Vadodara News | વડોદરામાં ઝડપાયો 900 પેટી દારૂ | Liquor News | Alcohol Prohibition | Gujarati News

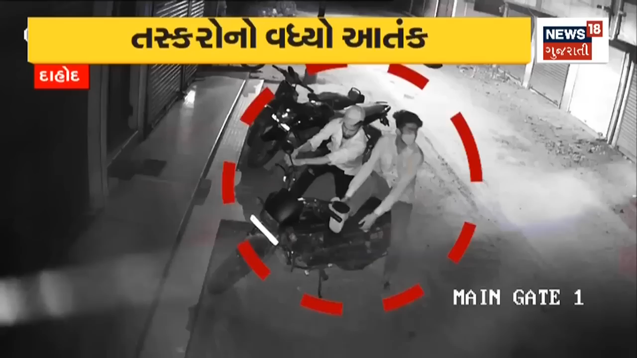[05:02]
तसकरो ना वदी रहला त्रास थी दाहोद ना लोको मा चिंता चवाई गई छे एक तरफ शहर नी जीवन दिप सोसाइटी मा बाइक चोरी नो प्रयास करता बै तसकरों CCTV मा कैट थे आ छे चोरी नी वधीरेली आ घटनावने लिदे पोलिसी कामगीरी पर पर पन सवालो उभा थे रहा छे